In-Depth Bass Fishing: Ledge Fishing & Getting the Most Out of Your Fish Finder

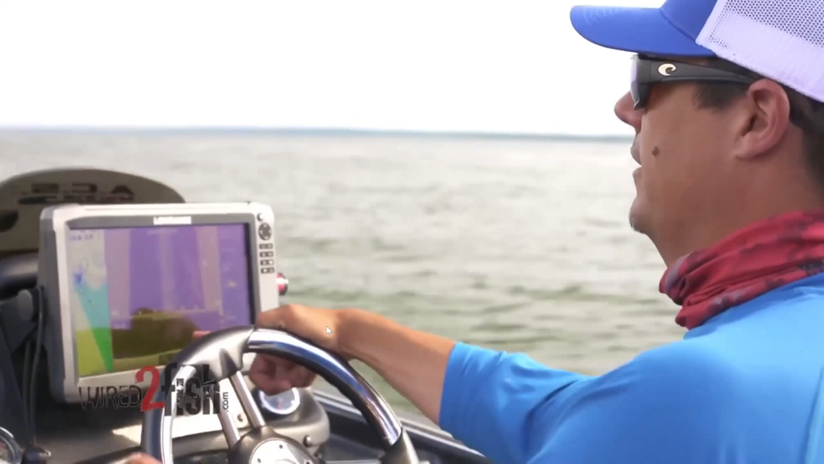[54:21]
so a lot of people look at their graph and they see these marks down here on you know and they're like man i found an awesome school of bass well no you found fish on a place but this lake is you know a lake on the tva system these fish are accustomed to being offshore when i say fish i'm talking about every fish in here drum school up offshore asian carp school up offshore catfish school up offshore the bluegill will in the summer i've spent a ton of time going up and down these ledges and people will see this stuff and go man look at all the bass none of those are bass those are all asian carp what i've learned
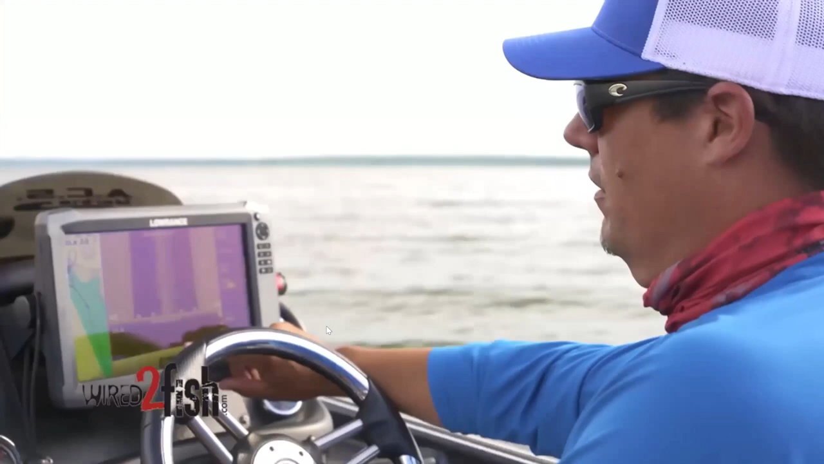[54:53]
is when they're bass they are locked to the bottom they'll be all along just in a in a real tight group
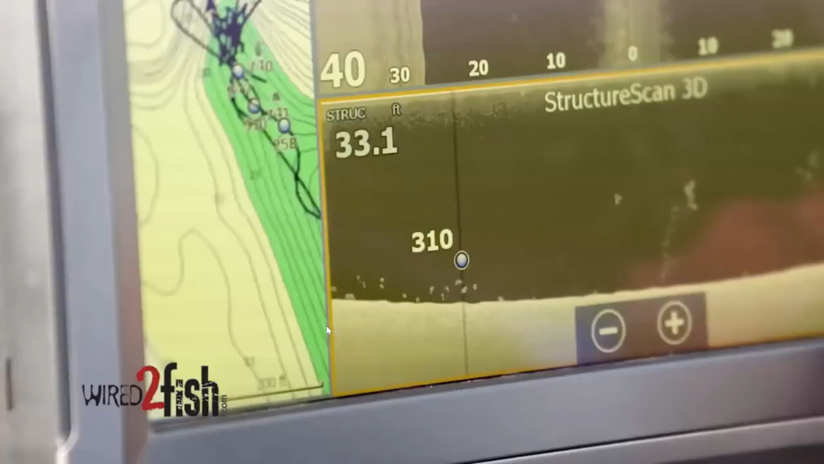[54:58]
when they
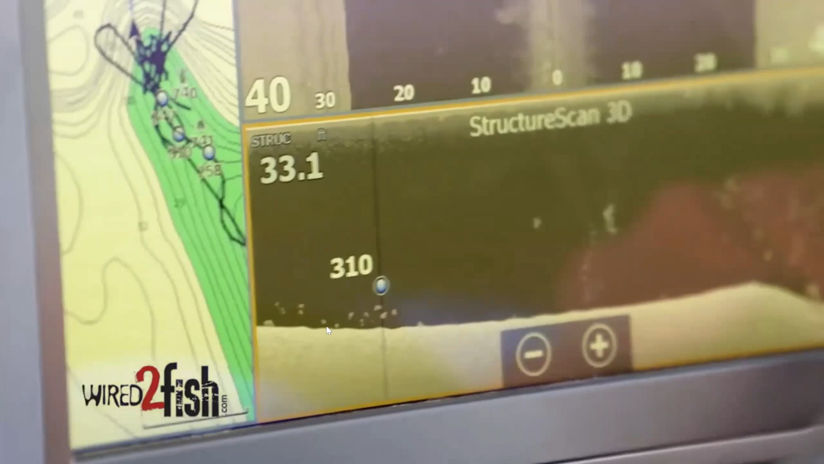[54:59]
start getting up on top of each other in the signatures i mean this thing's looking down 21 feet you
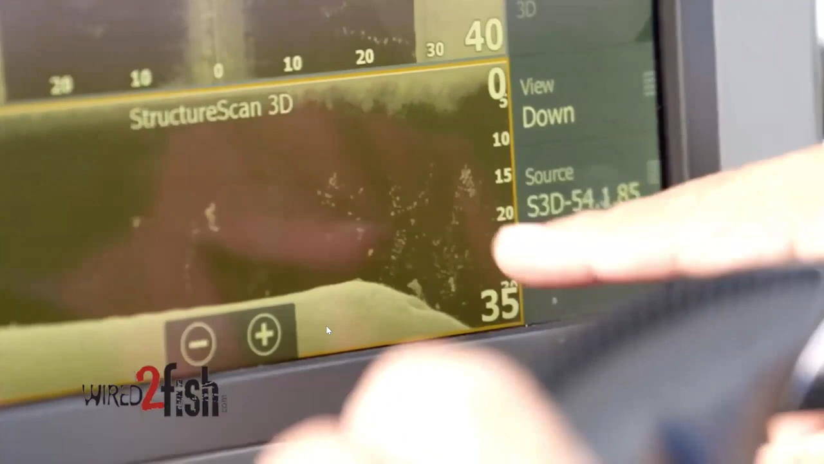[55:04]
start seeing big signatures like that you know you're talking seven eight nine ten pound fish you
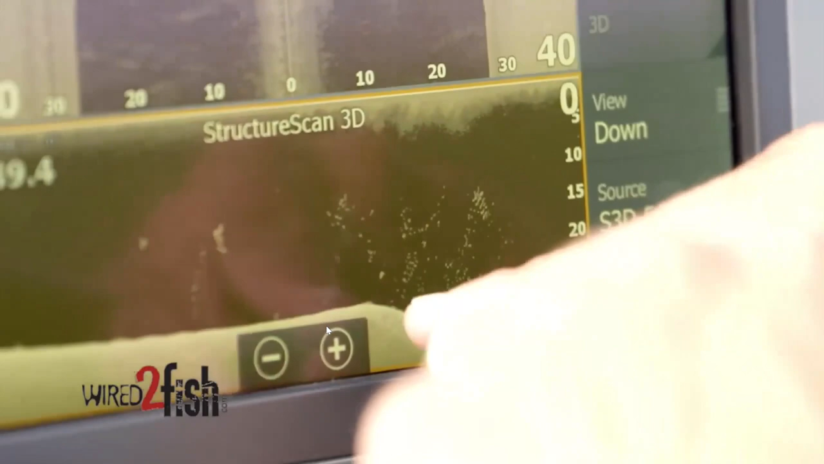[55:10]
know is do you believe that there's that many ten pound bass down there on the spot no that's probably not
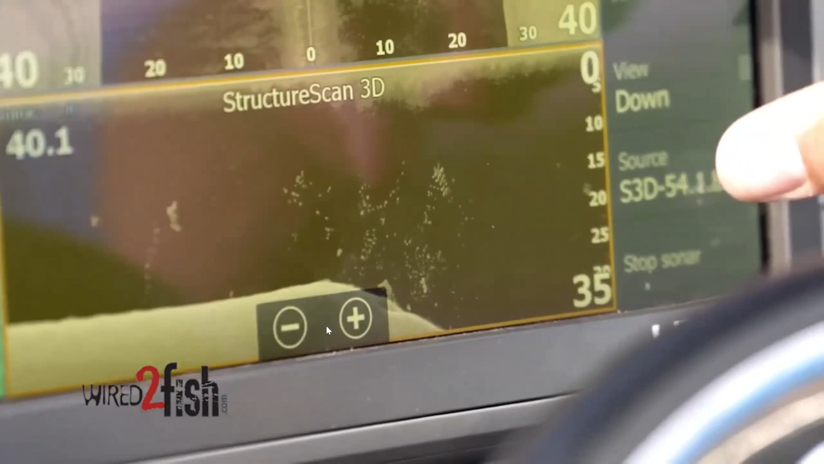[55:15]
logical so more than anything what i've learned with the bass is when they're catchable and
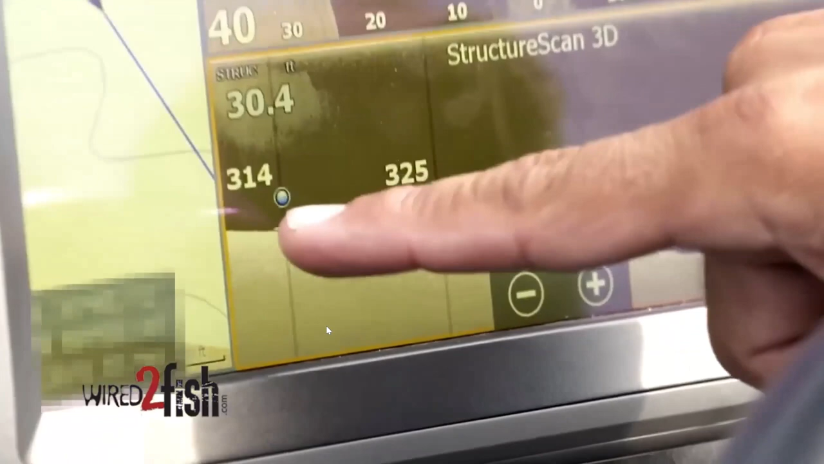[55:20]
they're down there on the bottom they're close together they're in a row lined up on the bottom they'll
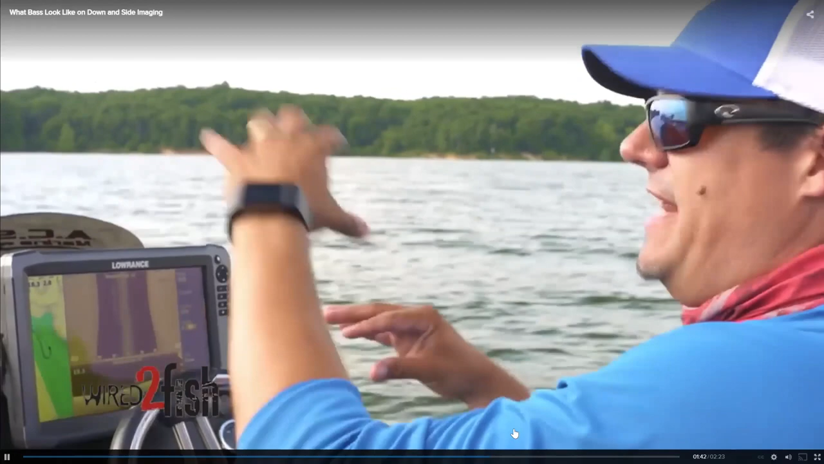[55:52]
is because they literally all can't fit there together on the bottom they're darting in and out and chasing shad so they're but they're still
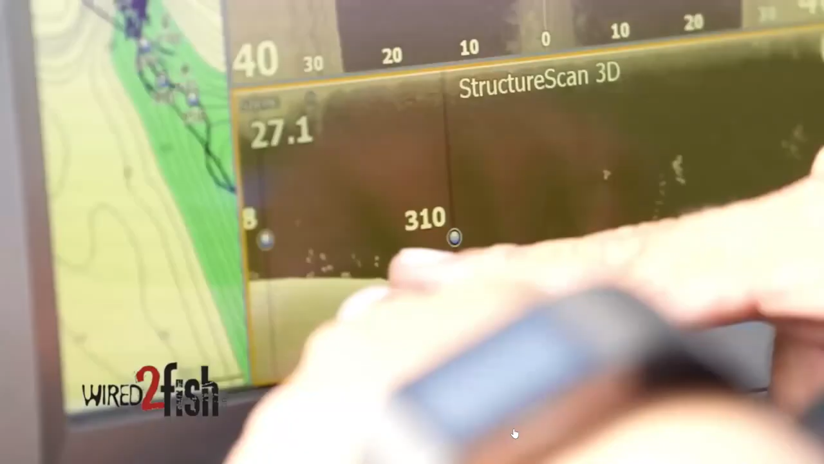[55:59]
real close to the bottom in a band you start seeing these little puffs or you'll see like
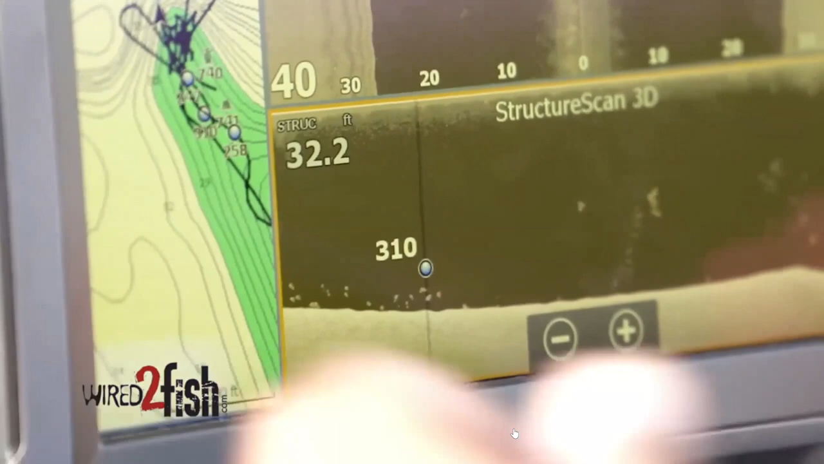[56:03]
On screen: depth 32.2 ft
fish stack look almost like they're on a ladder on top of each other a lot of times that's white bass and crappie that's
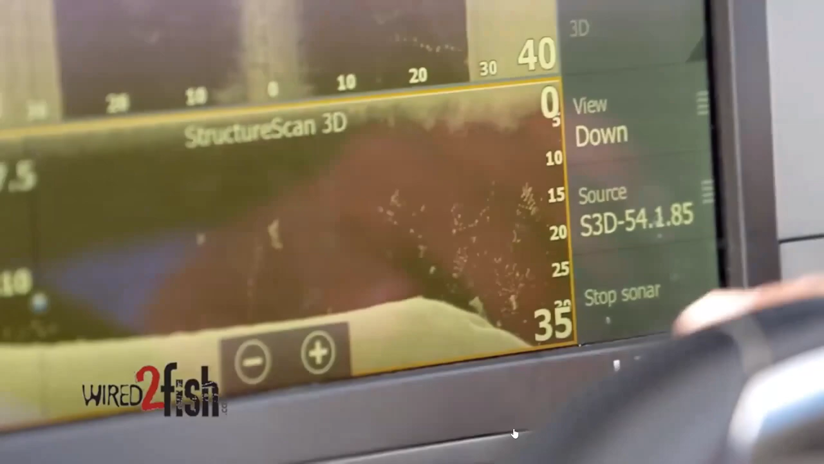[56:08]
how they like to orientate in the water when
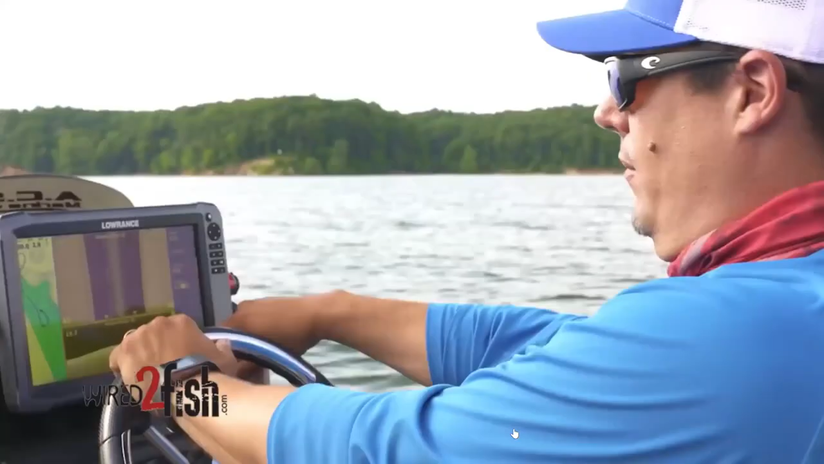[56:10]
i start seeing stuff like that
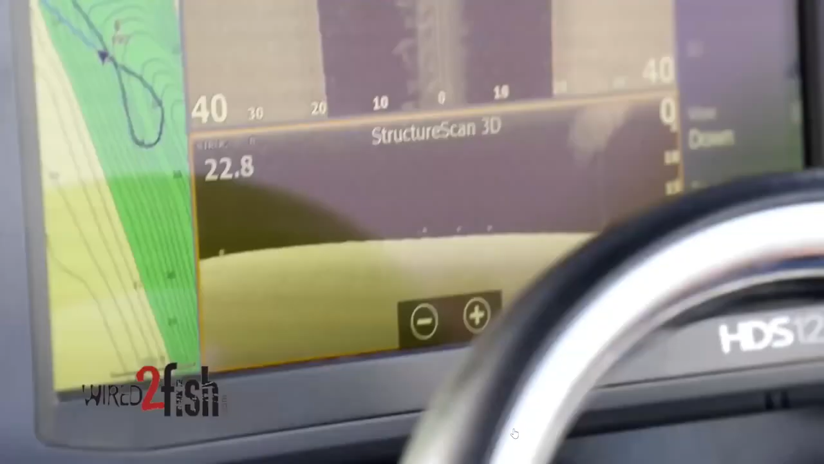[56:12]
see how those are all that same
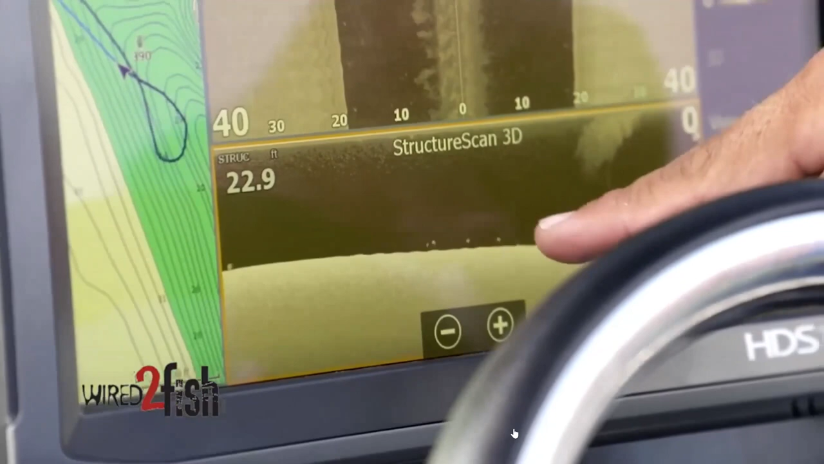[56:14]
On screen: depth 22.9 ft
level right down to the bottom that's probably maybe three or four bash right there that's more
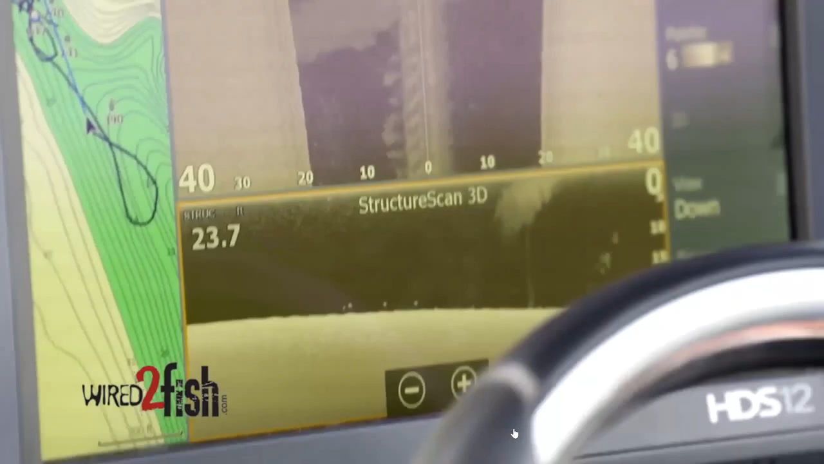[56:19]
what they're going to look like
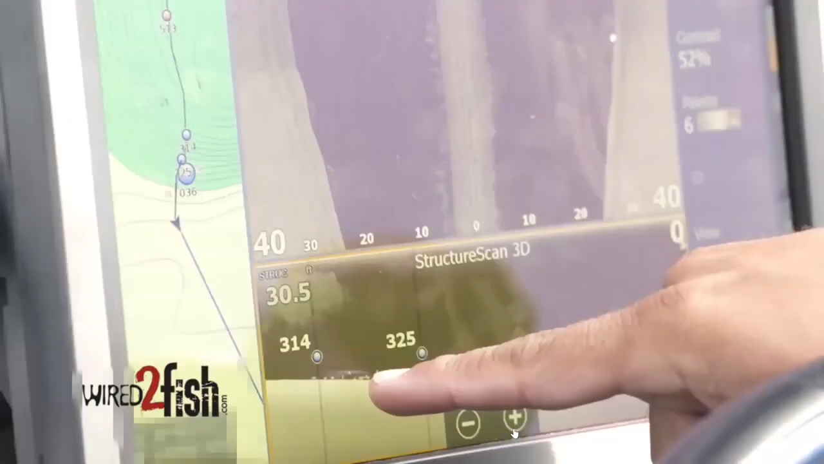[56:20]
when you're running current those fish are going to be real approximated to the bottom